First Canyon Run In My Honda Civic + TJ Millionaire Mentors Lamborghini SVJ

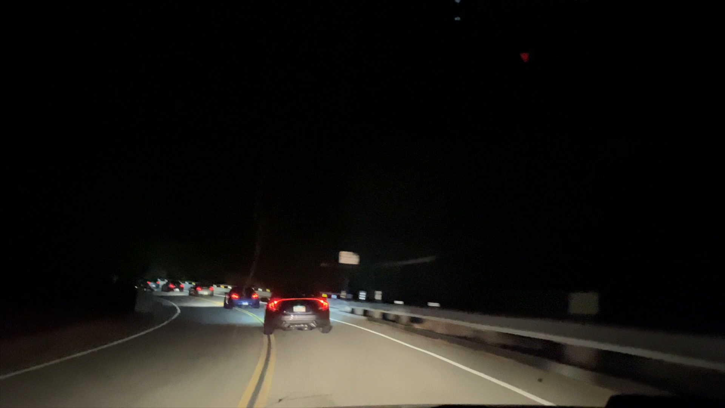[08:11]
but I hope y'all enjoyed them pictures before it got dark because, man, it got dark quick. And if y'all know, my windshield is tinted. I can't see nothing, but, man, there's an Infinity that shoots huge flame.